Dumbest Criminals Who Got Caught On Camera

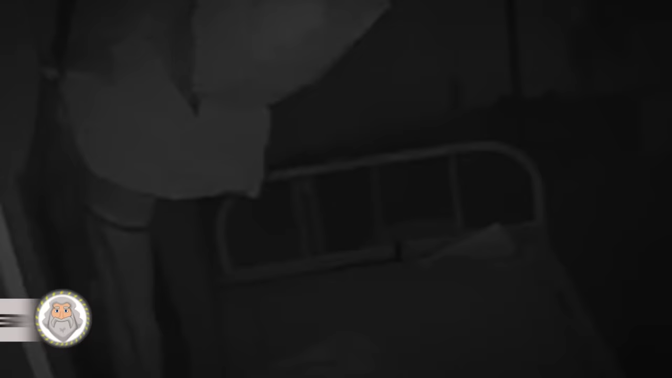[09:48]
The thief covered his face with toilet paper.
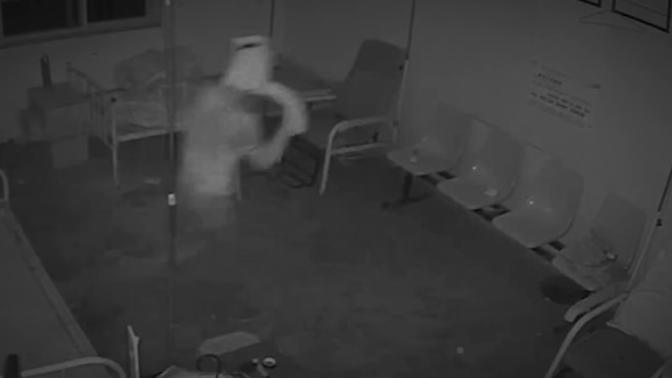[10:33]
In today's edition of What Were You Thinking? we have a robber who decided to wrap toilet paper around his head to avoid identification. CCTV cameras captured a man sneaking into an empty infirmary in China to commit burglary.
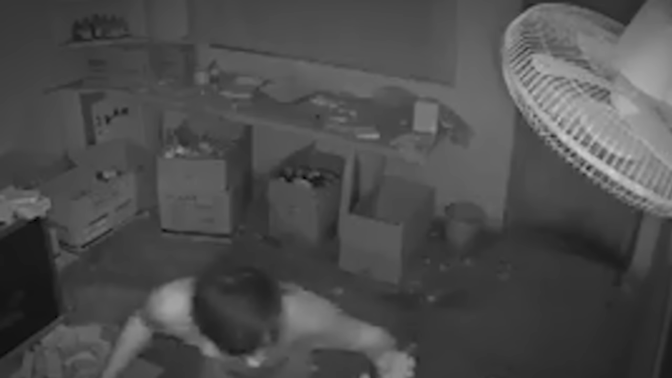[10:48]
He had wrapped toilet paper around his whole face to hide it. And since the footage was released, it has gone completely viral. Such a great post, wrote one commentator on the video, which has been dubbed the mummified robbery by local media. What do you think of this new disguise?
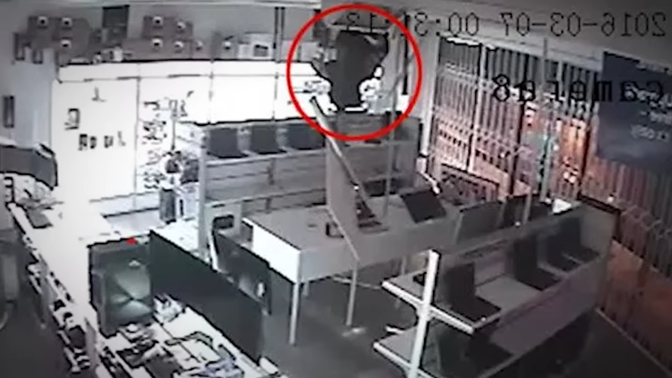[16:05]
His attempt to steal laptops was thwarted by the fact that they are all connected to store infrastructure by wires.
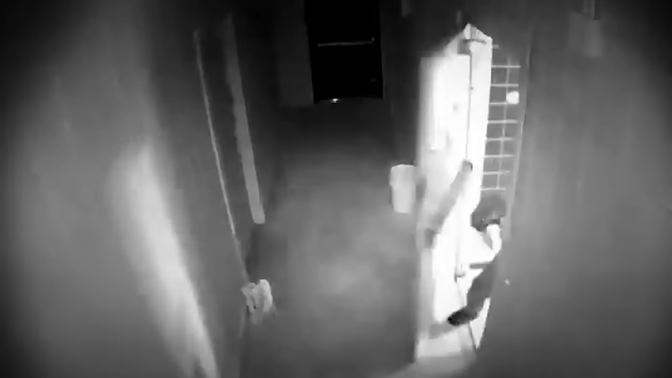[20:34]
This thief broke into a store, but little did he know that the owner prepared for him this time around.
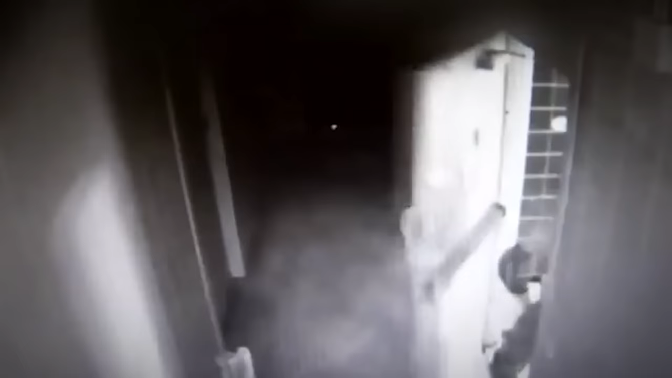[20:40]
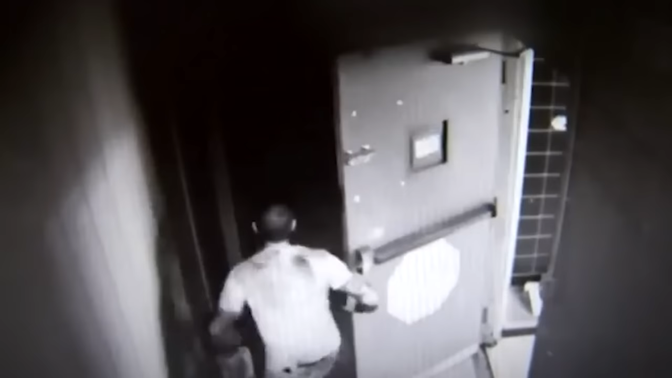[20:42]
This hilarious security camera footage shows us what a store owner did to protect his business from thieves,
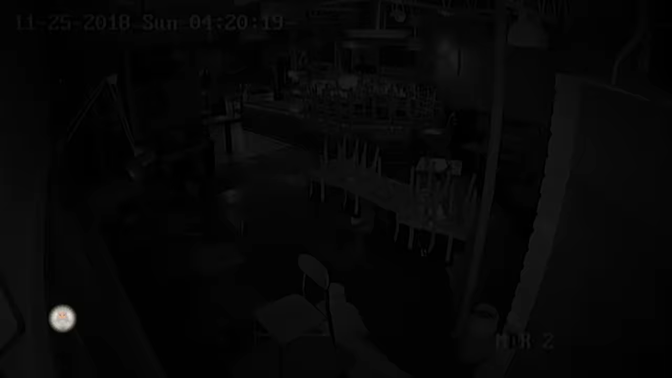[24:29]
Next case. Thieves roll on during burglary. A group of thieves dubbed the Inchworm Bandits, for their bizarre MO, stole hundreds of dollars from a Texas restaurant recently. The three burglars broke into the joint in Houston after hours, crawling along the floor in what appears to be an attempt to avoid the cameras.
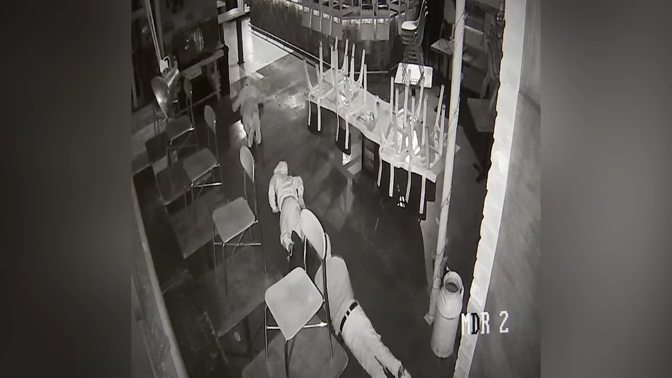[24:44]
The three hooded bandits smashed the front window of the business and then made their way through the dining room and behind the bar, not standing up until they reached the kitchen.
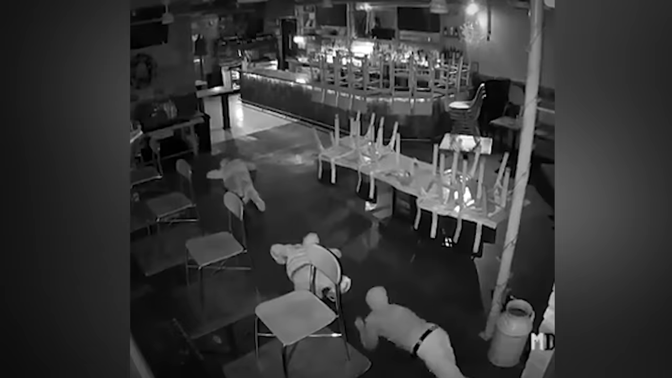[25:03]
all the way to the kitchen. The thieves made off with $450 tip money for the servers who worked over the weekend. They also caused an estimated $2,000 worth of damage.
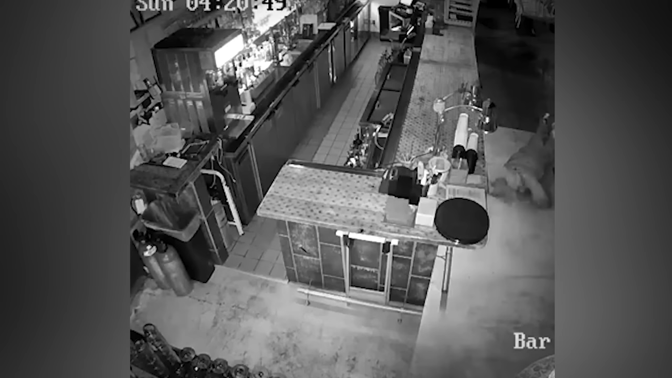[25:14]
Managers said that the suspects caused about $2,000 worth of damage and it is the third time the restaurant has been broken into.